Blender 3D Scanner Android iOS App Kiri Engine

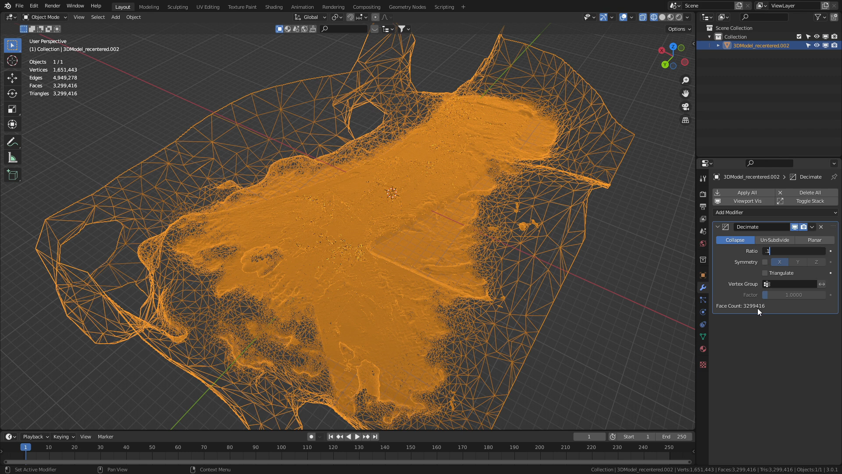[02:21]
From here, I'm just going to bring it straight down to 0.1 decimation. Let's press enter on that. And we can see our face count now is 33.2 million. And now it's dropped down to 329,000. I'm going to press control A and apply that modifier.
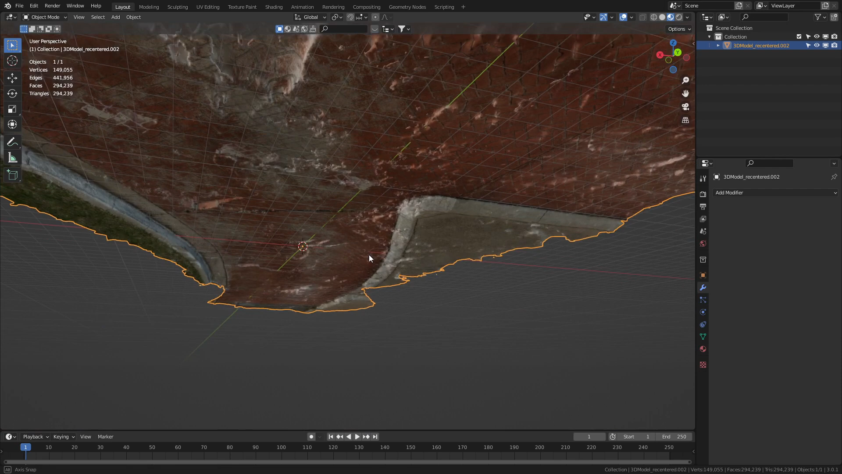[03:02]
This is upside down. Rotate X 180. There we go. The gutter is now the right way. Now, because of the way that I was walking, I didn't come back around and check this side.
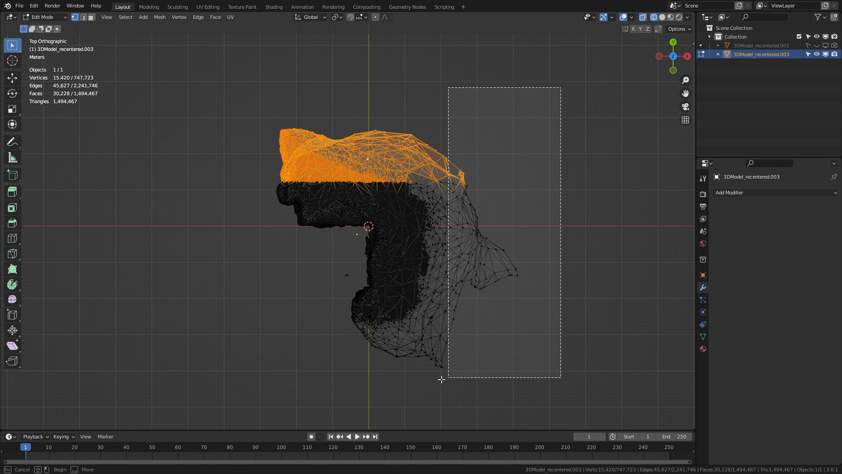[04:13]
And I'm just going to start purging a whole bunch of vertices that we don't need. So about there. And we will do it for this upper area as well.